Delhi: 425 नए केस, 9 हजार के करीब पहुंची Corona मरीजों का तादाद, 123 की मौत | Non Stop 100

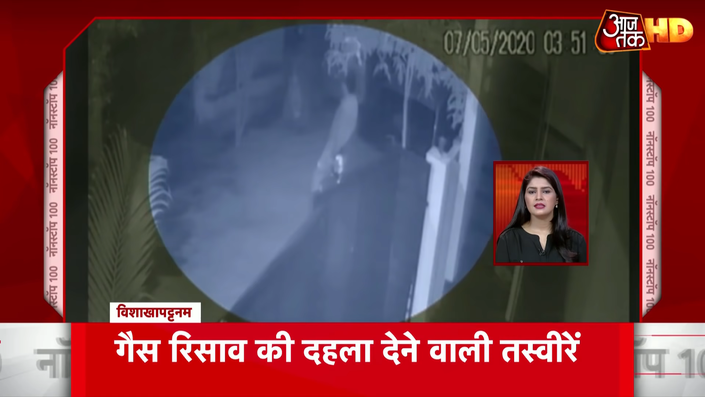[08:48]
सीजी टीवी फुटेज सामने आया गैस के असर से लोग सडकों पर गिरते हुए नज़र आये